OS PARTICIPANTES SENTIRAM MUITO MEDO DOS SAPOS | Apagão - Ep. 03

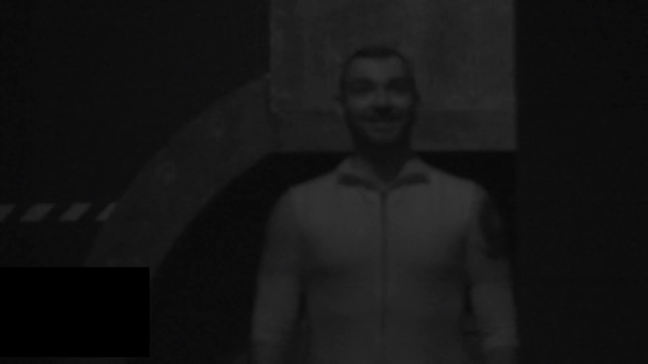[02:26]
Eu tô todo cagado. Nada? Não. Pode começar a andar e procurar a bancada.
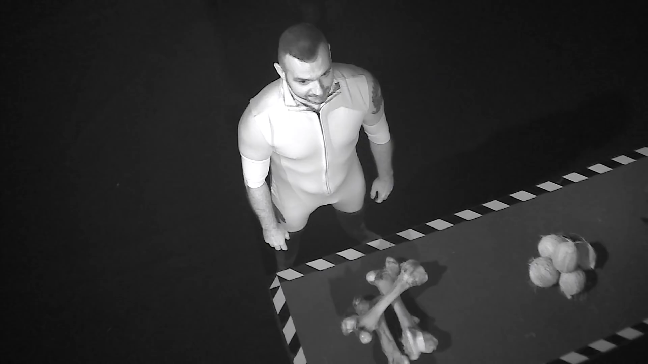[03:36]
Então, com as mãos para trás... Caguei. Vai com a língua... E lambe pra tentar adivinhar o que é.